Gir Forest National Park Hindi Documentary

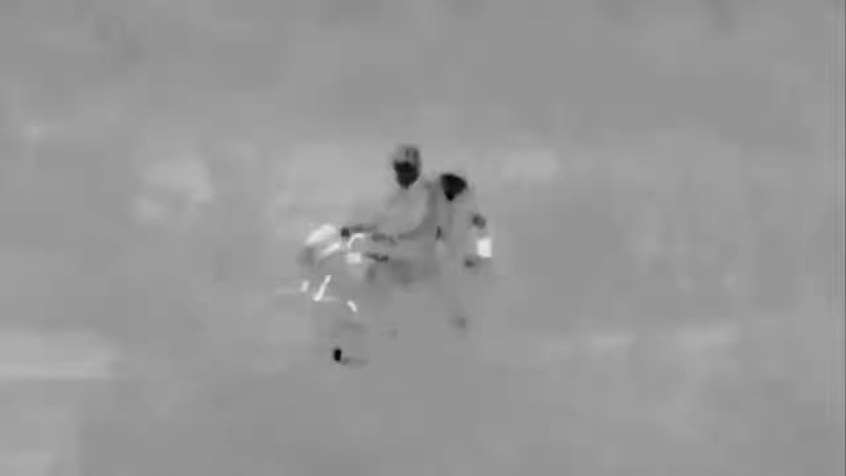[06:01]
क्या पता वो आसपास ही कहीं आराफ कर रहा हो
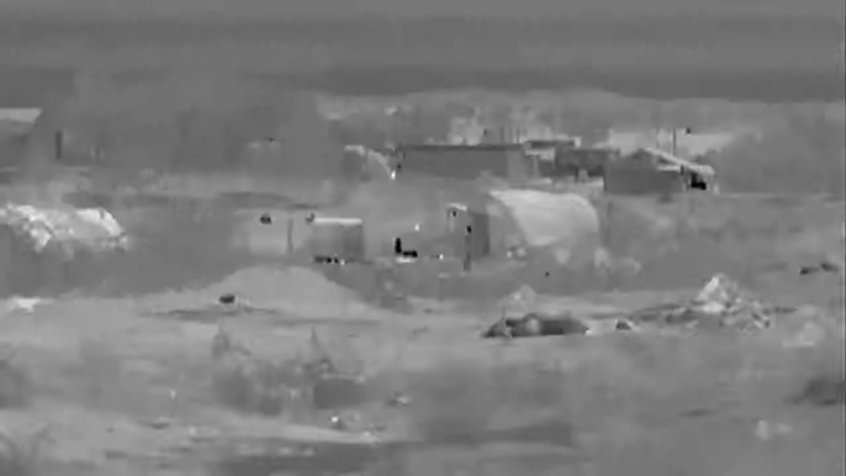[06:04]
पर थर्मल कैमरे से भी उसका कोई सुराग नहीं मिल रहा
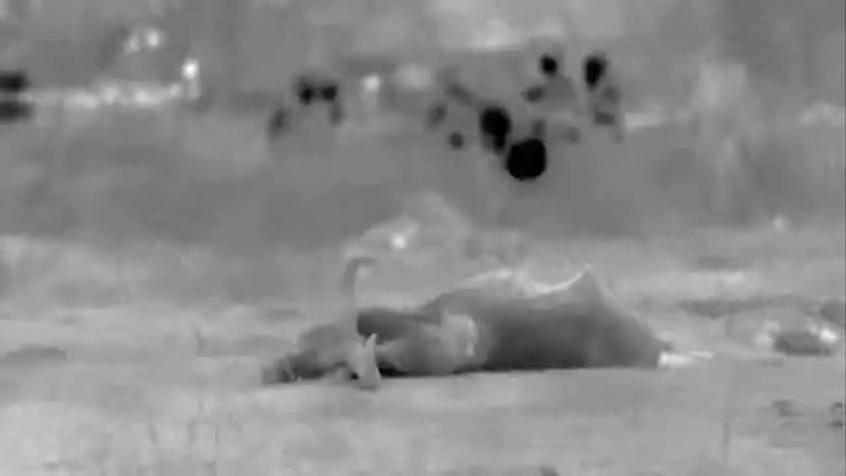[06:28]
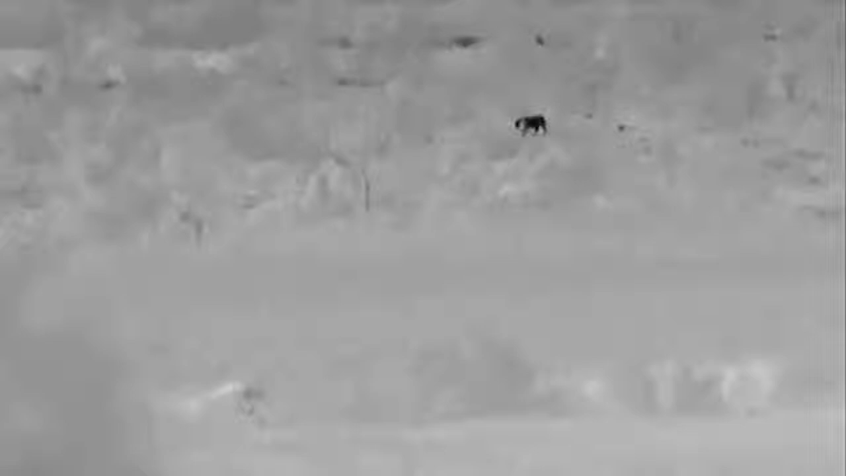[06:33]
बहराल खेतों के उस तरफ से एक बड़ा सा शेर काउं की तरफ ही आ रहा है
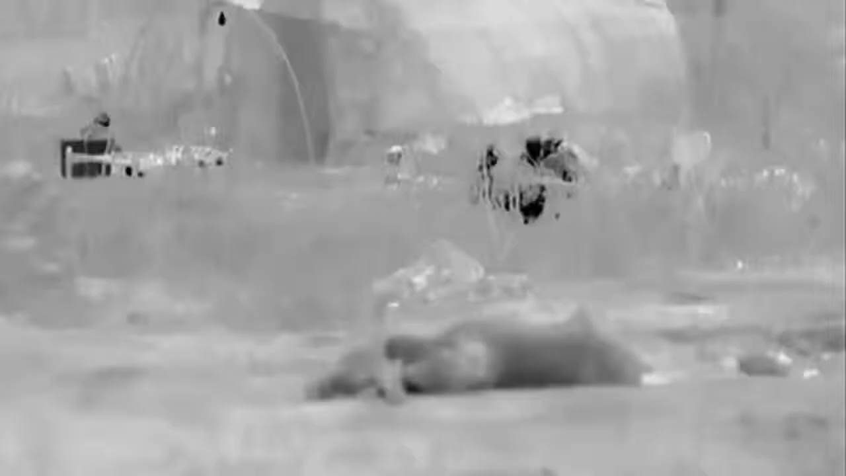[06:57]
खाने का मज़ा लेते परिवार को एहसास ही नहीं है कि उन पर किसी खूखार शिकारे की नजरे है
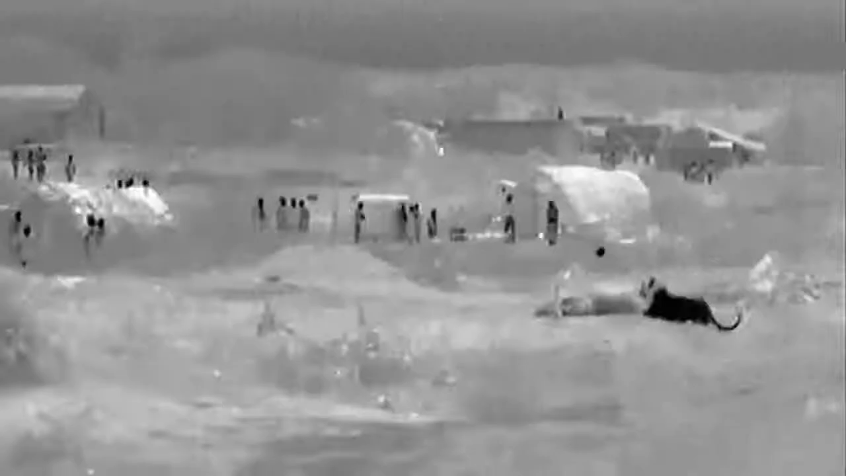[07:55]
पर बिना किसी हिवाज़त के शेर के सामने जाना तो निरा पागल पन ही होगा
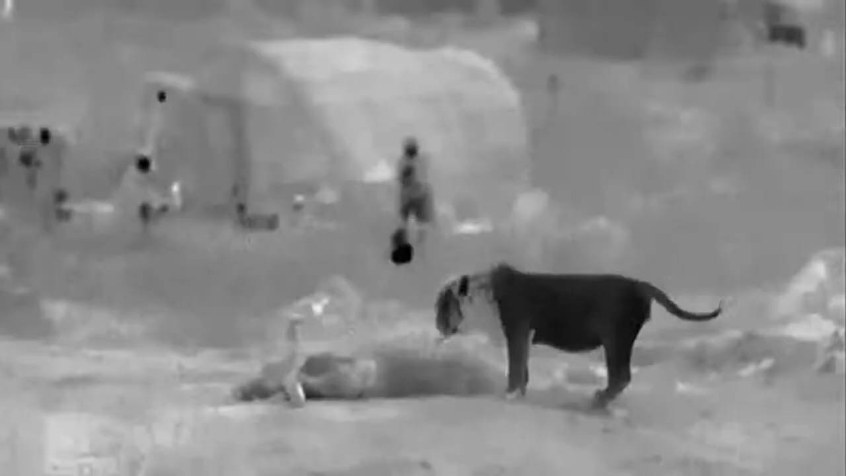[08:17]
पर जंगल के राजा ने उन्हें मूही नहीं लगाया वैसे उन्हें डराया भी नहीं उसने भीड ने भी उसके लिए वही आदर दिखाया
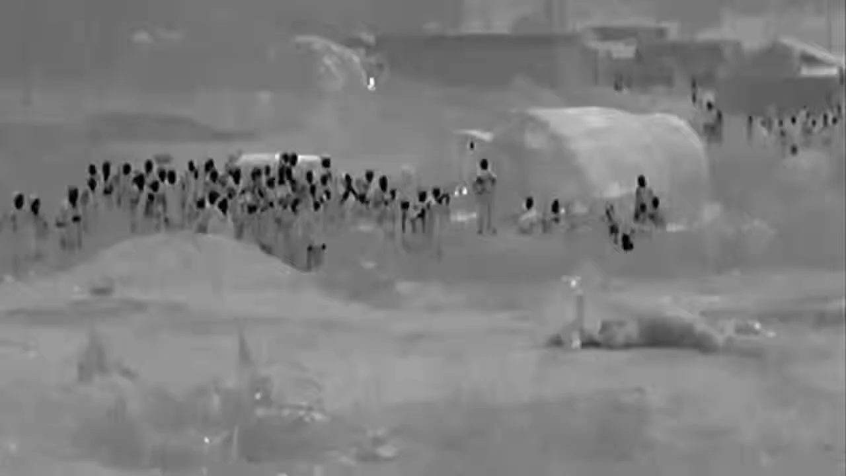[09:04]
जब पेट भर खाकर शेर जाने लगा तो बहदुर
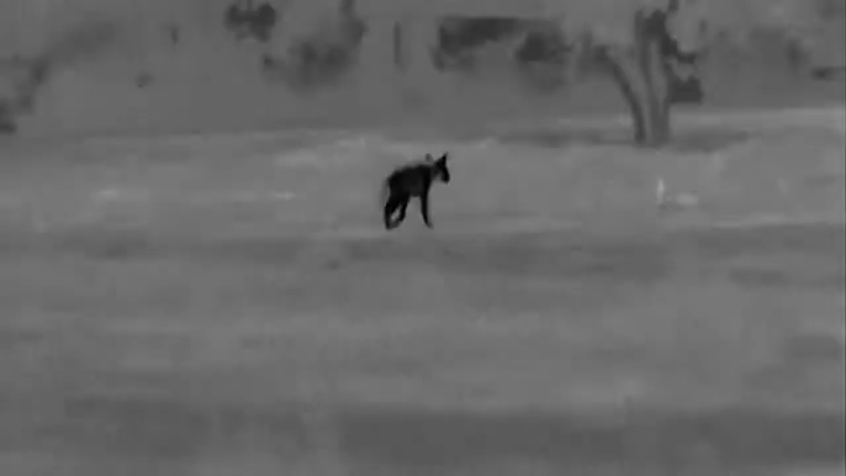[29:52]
ऐसा धारीदार लकर बगगा बहुत कम देखने में आता है
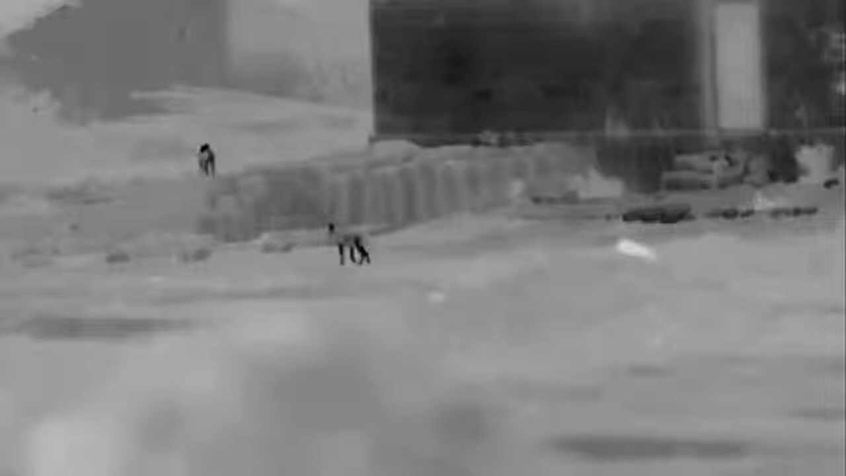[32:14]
जब रात होती है तो इन खेतों का एक नया ही रूप सामने आता है।
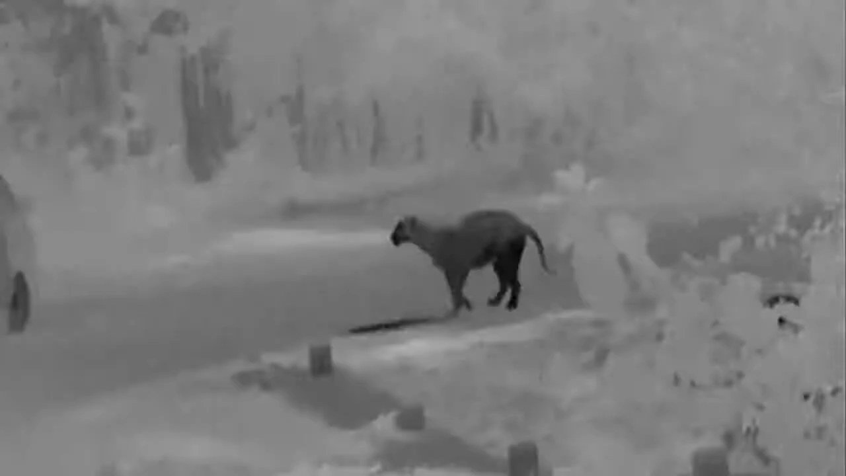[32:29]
तब यहाँ ये बड़े-बड़े मांसाहरी जानवर ऐसे विचरते हैं जैसे हमेशा से यही रहते आए हो और इनसान की संगत में रहना इनके लिए बड़ी सहज बात हो।
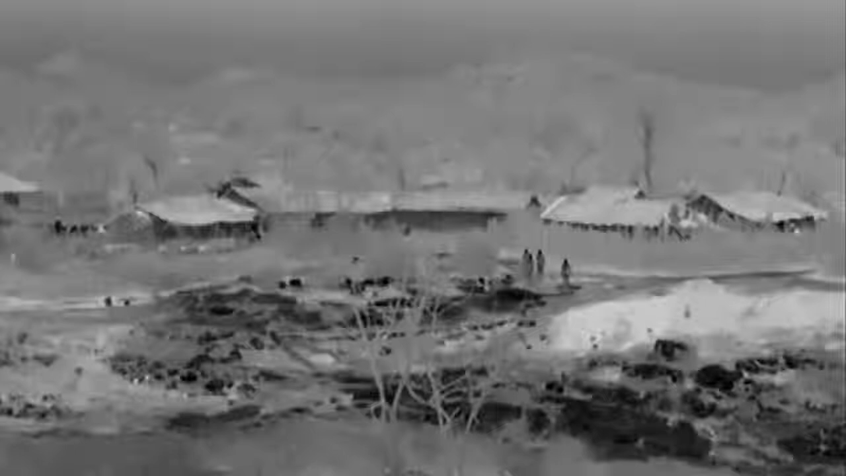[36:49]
किसान भी निकल परते हैं, खेत उजानने आए हिरनों को डरा कर भगाने के लिए।
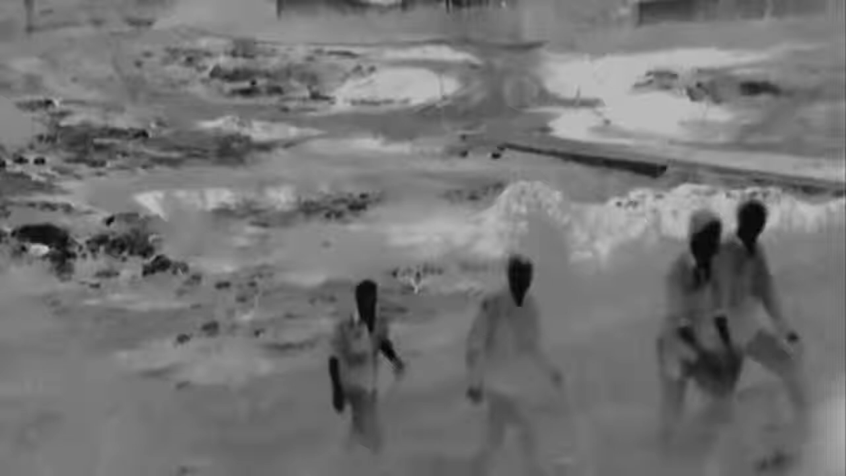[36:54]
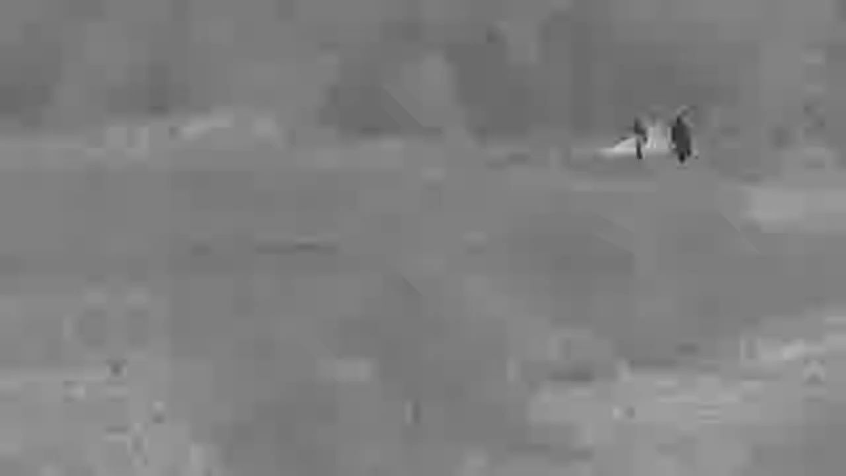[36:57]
पर इस अमावस की रात में उन्हें हिरन दिखने मुश्किल है।
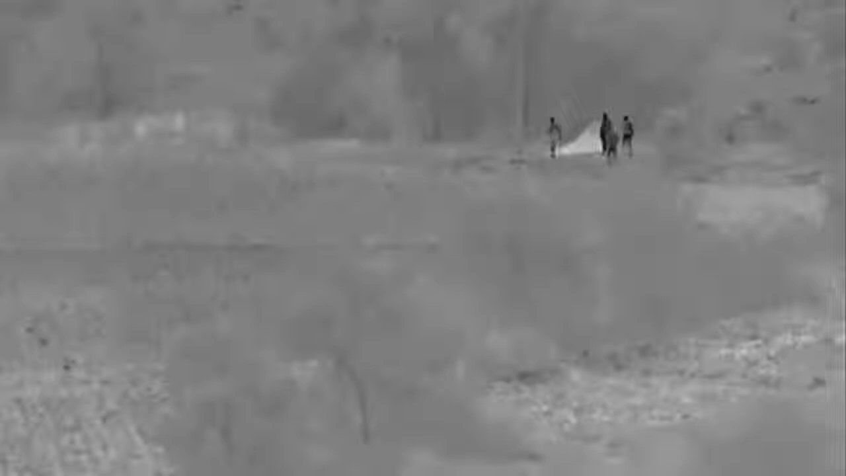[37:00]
घुबंदेरे में दूर से शिकार को देख बाना शेरों के लिए भी उतना ही मुश्किल है।
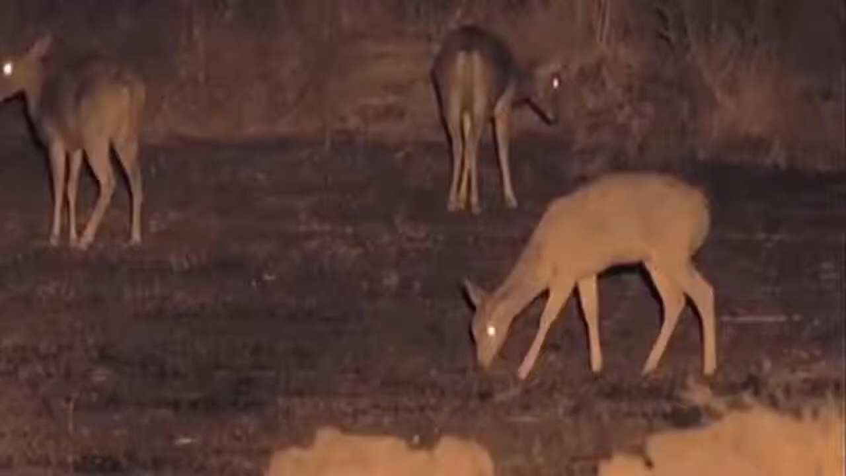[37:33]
अब किसान को बस इतना करना है कि हिरन को अपने खेट से बाहर खदेर देना है।
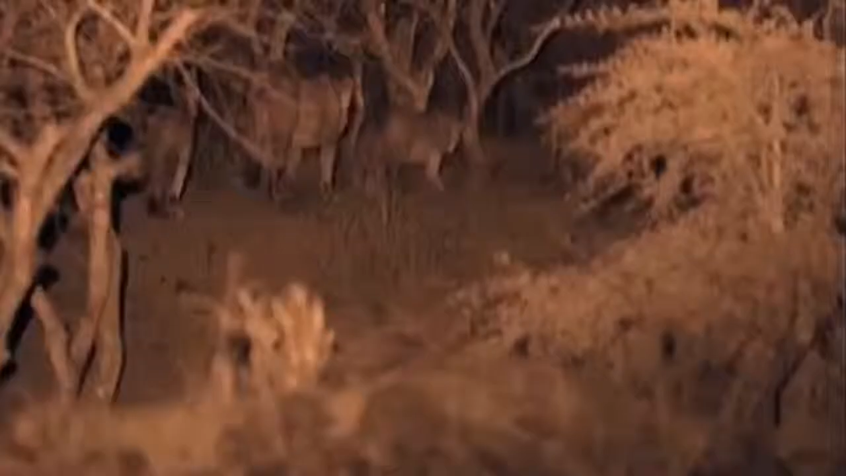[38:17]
इन किसानों की आवाजों से उन्हें अपने मतलब की पूरी जानकारी मिल चुकी है।
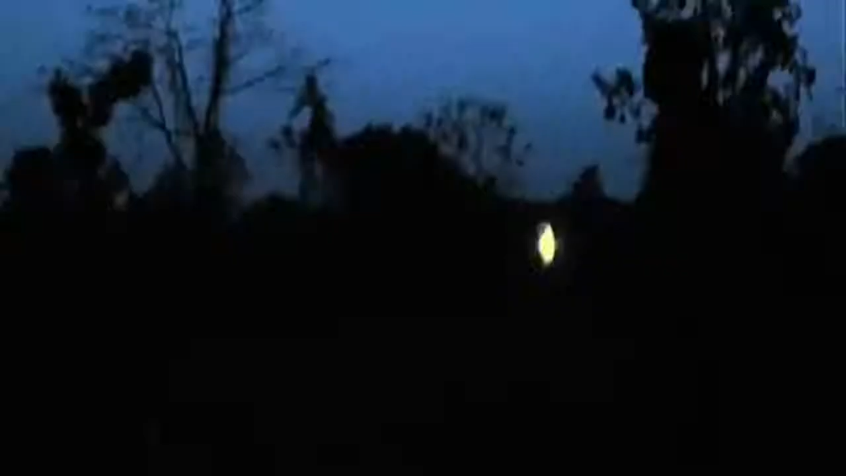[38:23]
वो सदे कदमों से दबे पाउं शिकार की तरफ चल पड़ते हैं।
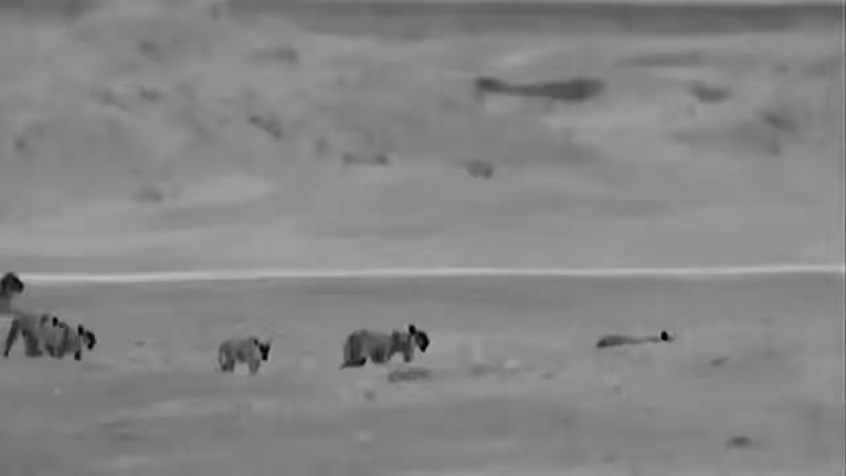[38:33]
यहां सूखे पत्ते भी नहीं है जो खरखरा कर हिर्णों को साबधान कर दें।
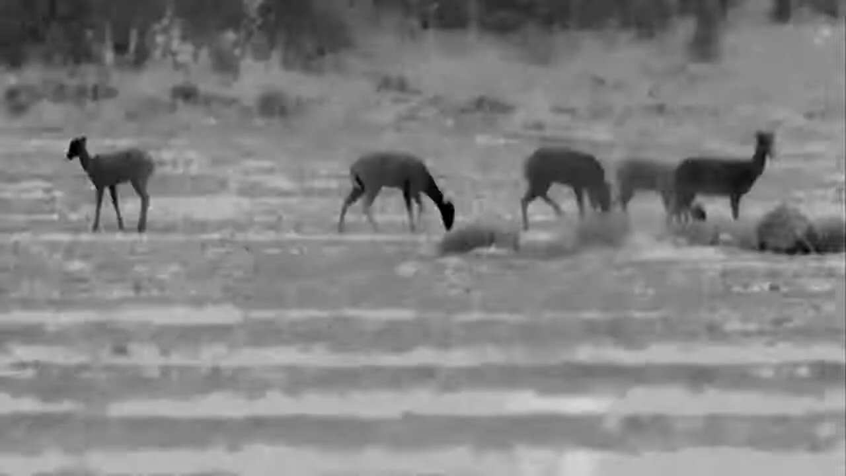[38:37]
हिर्णों को शेर की गंद मिल चुकी है। पर तारों की रोश्णी में उन्हें इतना नहीं दिख पा रहा है कि वो सही दिशा में भाग कर जान बचा सके।